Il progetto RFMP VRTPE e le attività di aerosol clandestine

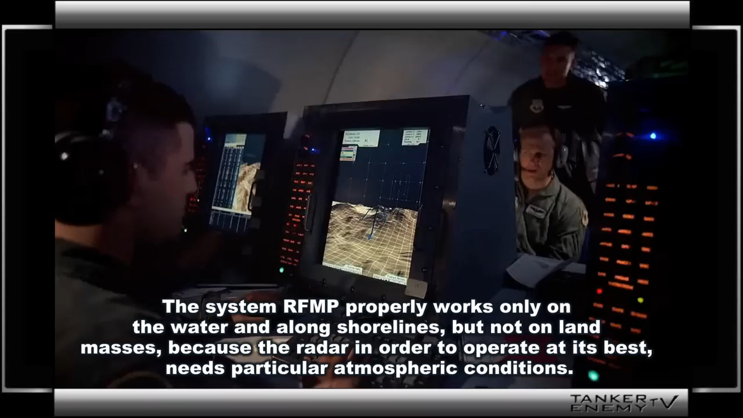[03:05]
perché il radar, per operare al meglio, ha bisogno di condizioni atmosferiche particolari.